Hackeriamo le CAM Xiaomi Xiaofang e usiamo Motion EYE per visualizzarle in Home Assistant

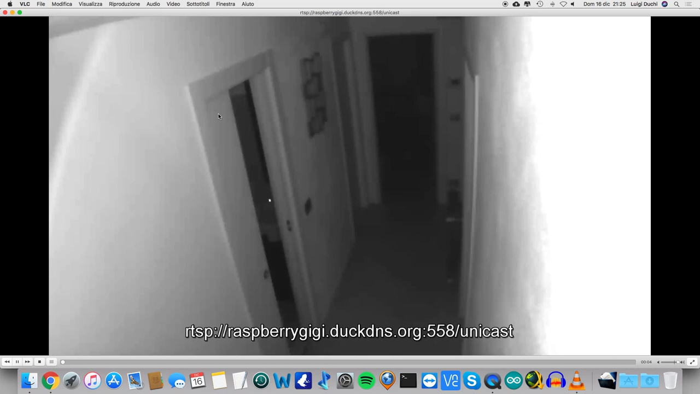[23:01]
ecco adesso purtroppo c'è la visione notturna non si vede benissimo perché ovviamente è il corredore della zona notte quindi è spento e comunque avrete modo di vedere tutte le vostre videocamere